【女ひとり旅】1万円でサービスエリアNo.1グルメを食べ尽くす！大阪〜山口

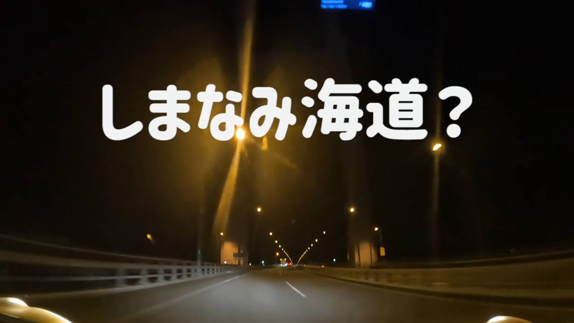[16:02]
島並海道真っ暗でなんも見えん絶景が全くなんも見えんわ